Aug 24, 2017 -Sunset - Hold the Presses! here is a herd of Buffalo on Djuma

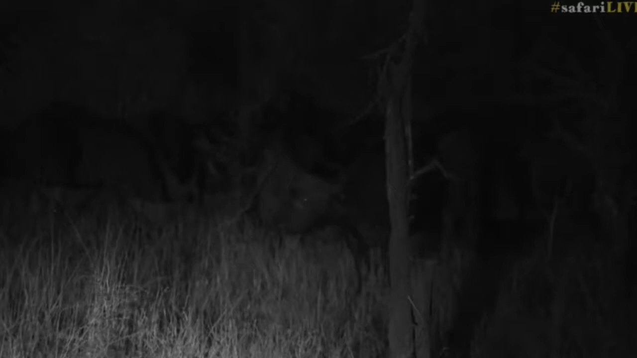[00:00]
Well, they're not that rare. Just for some reason on Juma they are, but look at this. A whole herd of buffalo. Isn't that exciting, everyone? No leopard, but buffalo. Tristan is very optimistic. He thinks that the Inkuhuma pride is possibly going to catch one. That would be wonderful.
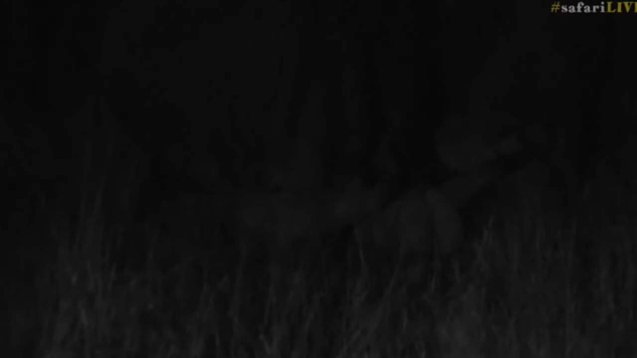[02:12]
Snazzy, you say it gets darker so quickly. I suppose. But especially these buffalo, because they are so dark, it's difficult to see them at night.
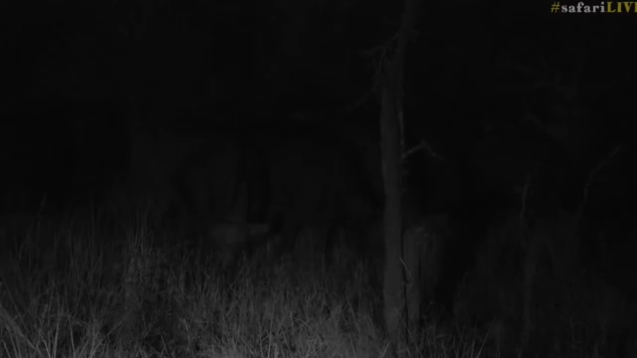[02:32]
Debbie, you asked how many there are.
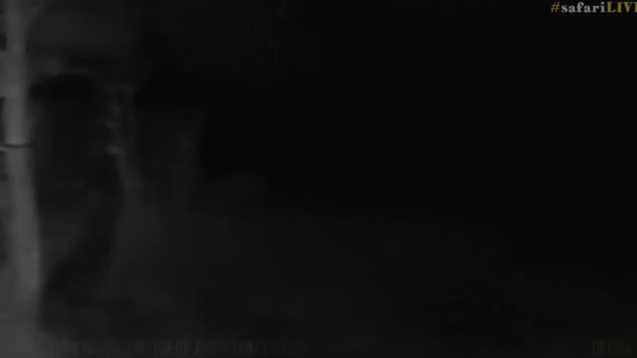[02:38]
I'm just going to scan quickly across here.
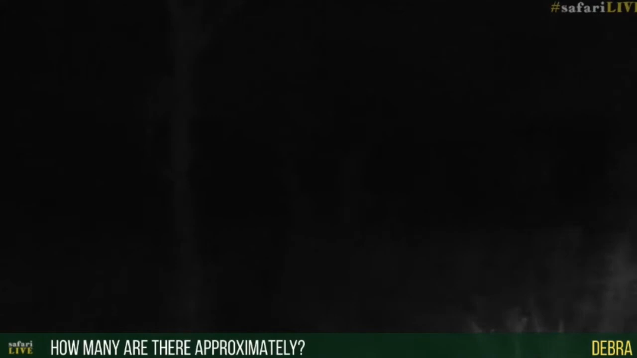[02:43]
I don't know.
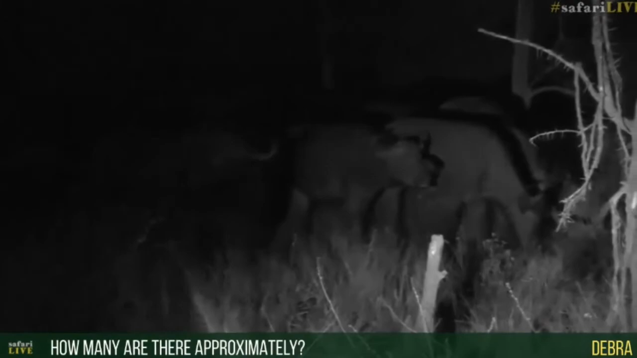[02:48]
There's possibly about, I would say between 20 or 30 buffalo here.
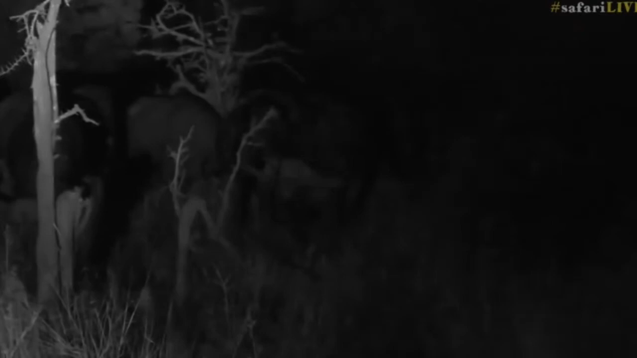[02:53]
Just judging. I can't see at the back there. Somewhere around there, I think. 20 or 30. That's a nice size herd. Hopefully they, well, it looks like they are steadily moving towards our side. They're just on Biffle's Hook, but it looks like they're steadily moving towards Juma. So that would be great if they hang around here for a while.